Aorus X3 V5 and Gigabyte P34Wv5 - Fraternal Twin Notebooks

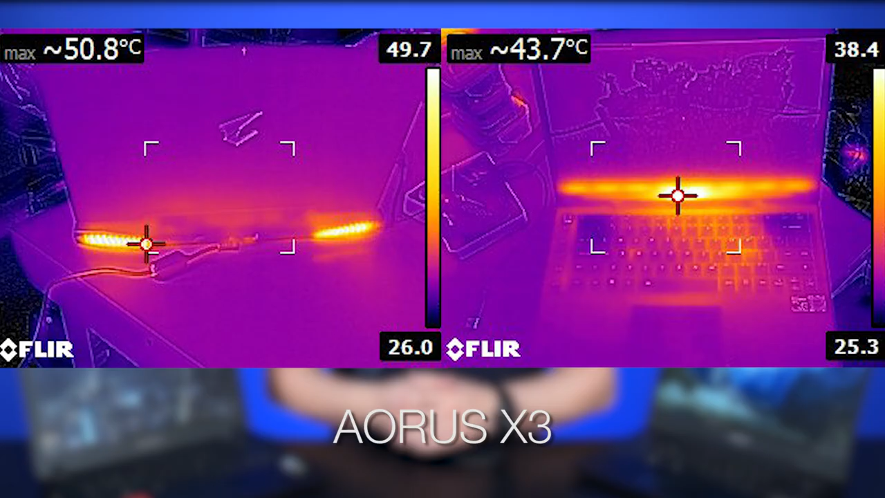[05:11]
In fact, we took our FLIR camera and took some pictures of the two running and you can see that where your hands rest during gaming sessions do not get warm enough to become a problem.